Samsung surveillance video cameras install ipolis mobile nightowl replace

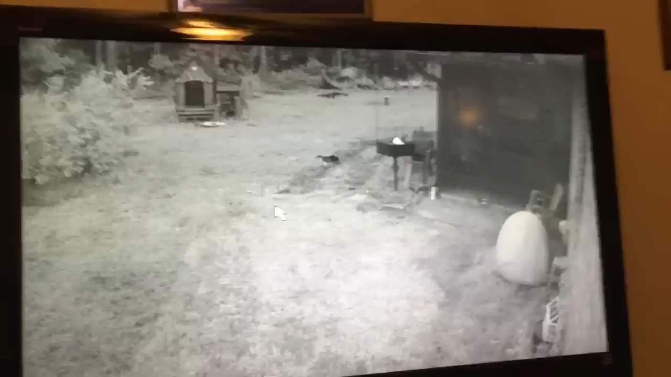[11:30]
Alright, it's almost 9 o'clock. 8.54. Same time it was whenever I just walked outside and checked everything. And we're going to... That's an old camera. I haven't replaced that one yet. It's a new one. You can see the bugs flying around pretty good.
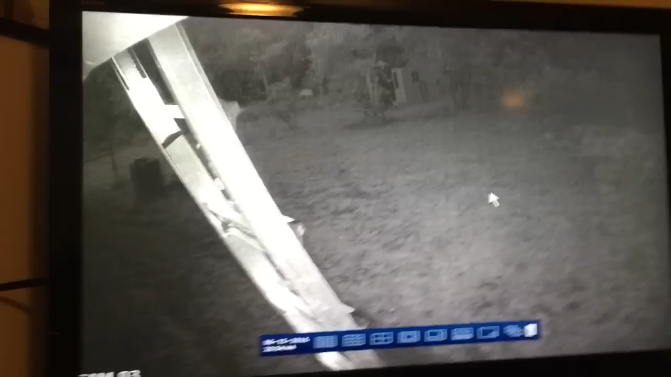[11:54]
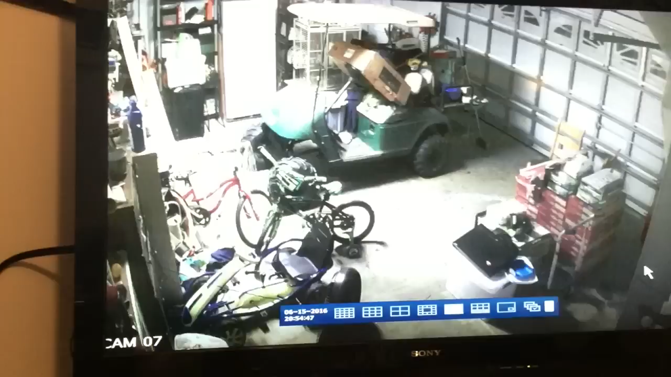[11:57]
You can see my messy garage. That's the front yard I was just in.
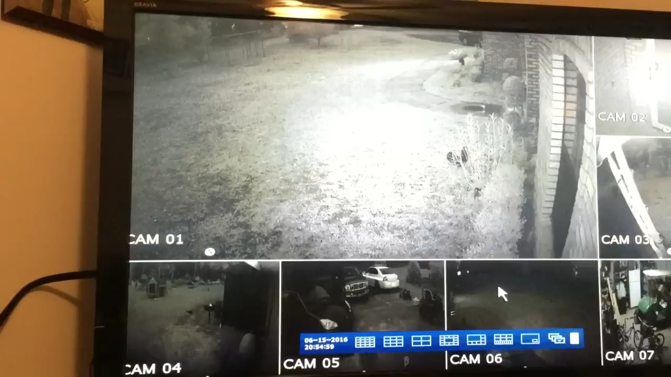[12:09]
Outside of my garage. Backyard. It's pretty good night vision. I like that. It's a lot better than the other cameras. Alright, I tried to hook it up manually by myself. It didn't work.
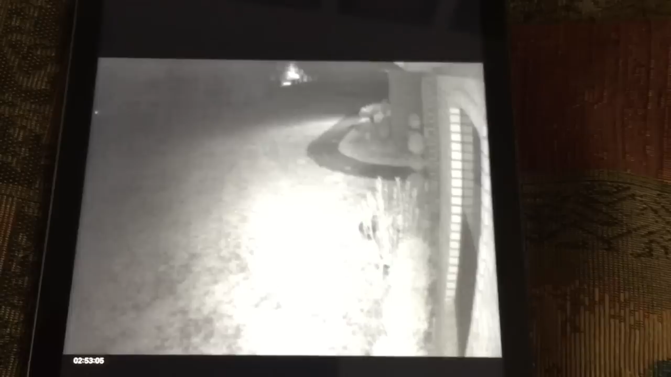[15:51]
But I don't see a record option. I can see a fast forward.
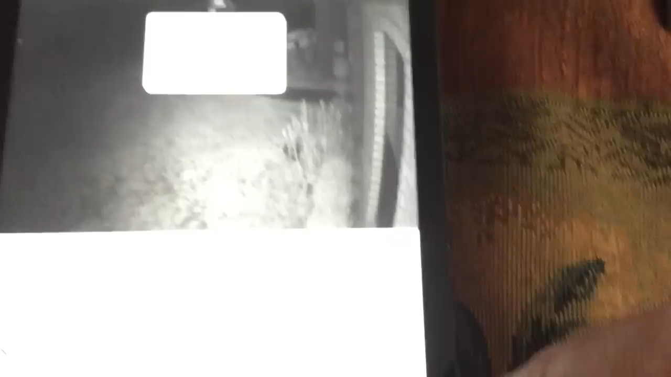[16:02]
That's a bookmark.
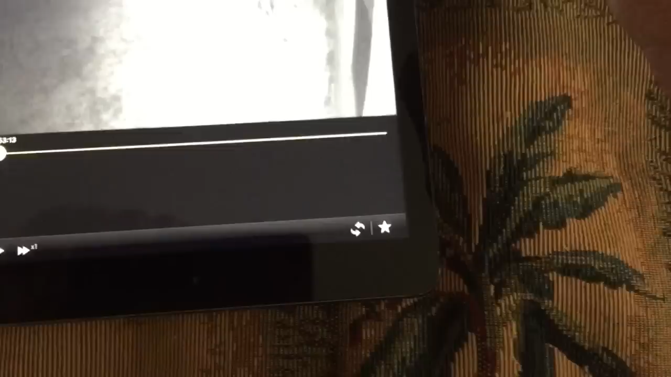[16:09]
I don't see the record option. You can play it remotely but you can't record it. I guess you have to rely on the DVR to record stuff.
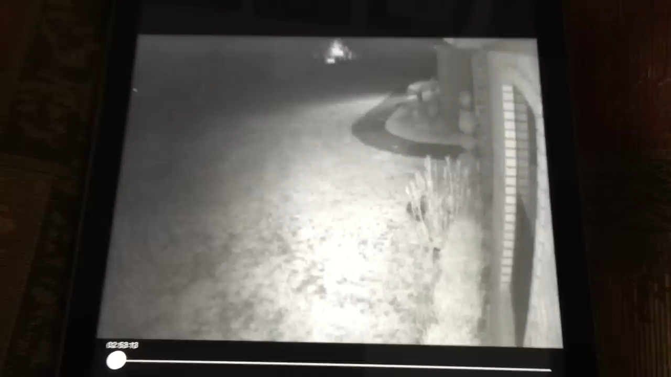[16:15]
I could be wrong but I just don't see that option. So that pretty much has it. It's very easy to set up.
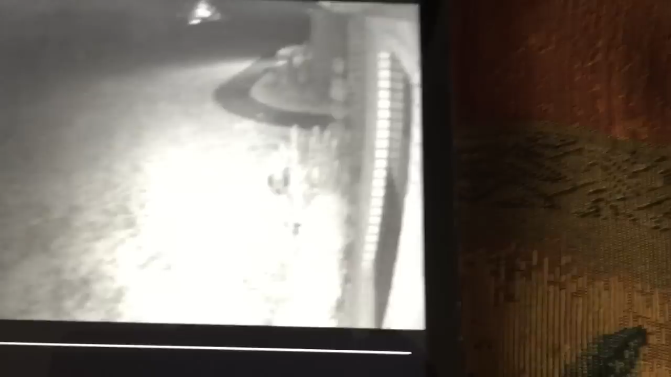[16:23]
Very easy to run. However, I don't see the night owl had a record option.
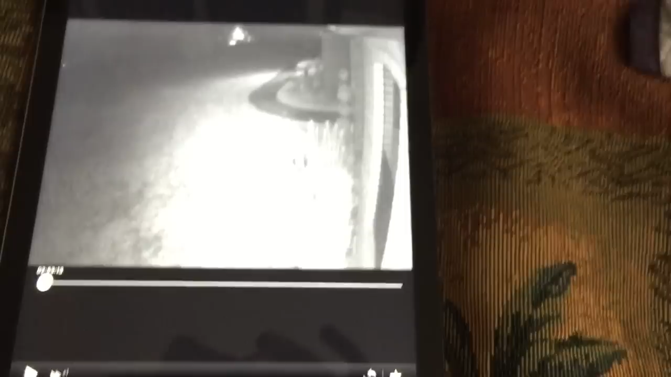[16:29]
You could save it right to your phone. So far it's pretty easy. I like it. I'm just showing you how it goes. And hopefully you have success with it.